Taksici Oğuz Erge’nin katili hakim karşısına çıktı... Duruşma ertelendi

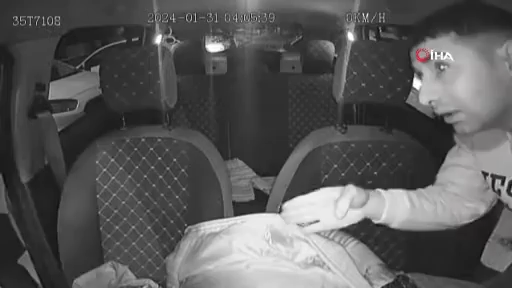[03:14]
Ha iyi. Tamam eller. Vallahi billahi vuruldu abi. Buradan geliyor.